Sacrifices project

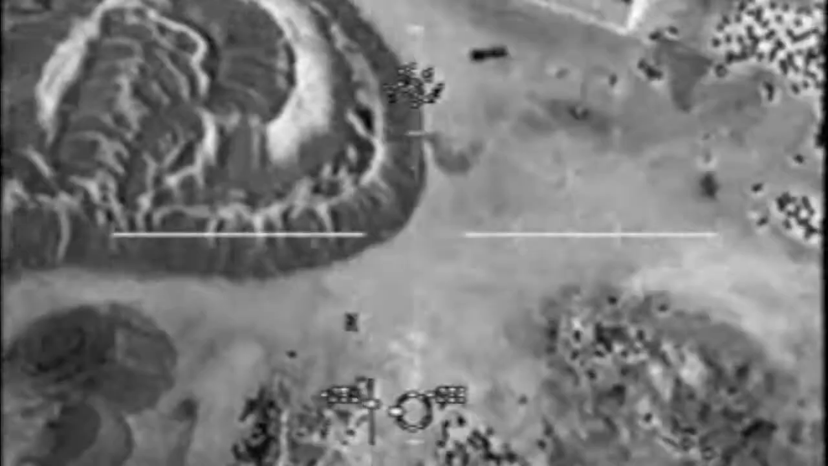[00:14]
more movers are in the vehicle and now more people clear to engage all of us.
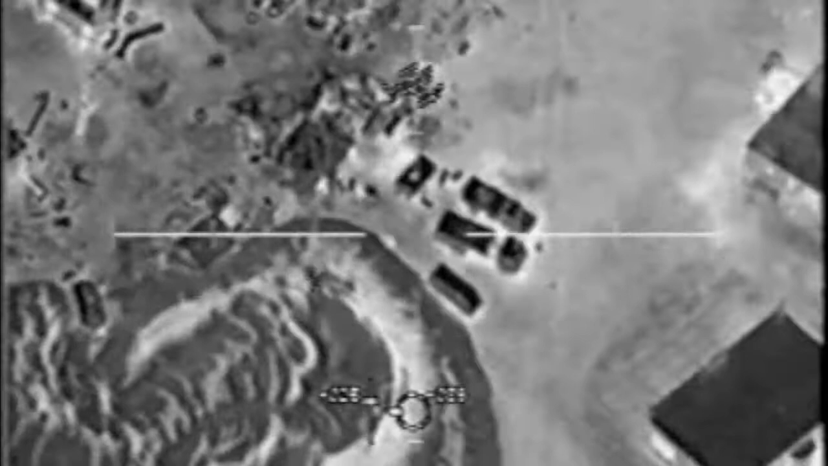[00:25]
Moving. Good. Come back on those guys. Here we go.
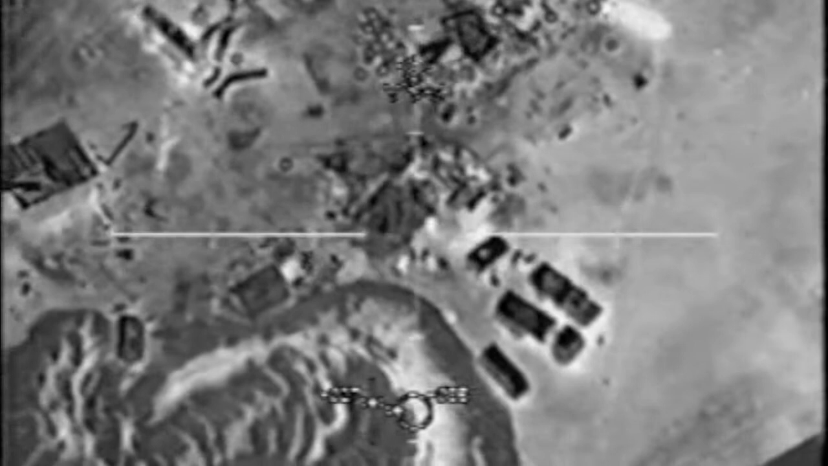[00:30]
Yeah, another second. Other people coming out of the box right now. Go! Go! Go for the vehicle. Secondary. Nice looking at her. I have probably heard that.
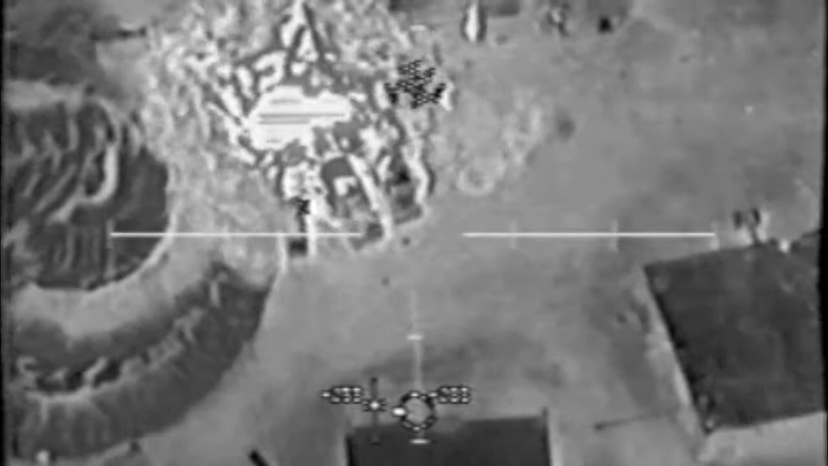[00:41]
Vehicle people are getting moving too. I don't know why. I think they'll leave you out. Come on. Descending crew. Go! Go! And you do see the rectangular ship building next to a truck. Yes, sir. Hold in a little more. Hey! Come at him!
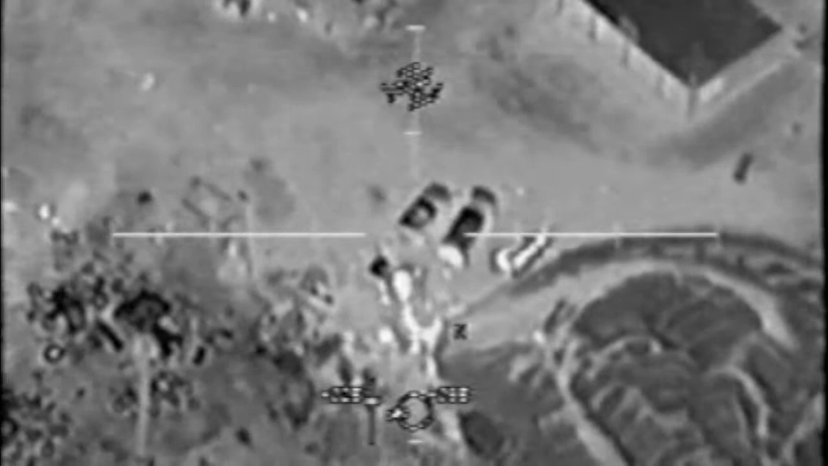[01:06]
You're gonna get him. Watch that boss over there, too. And we're gonna take this picture here.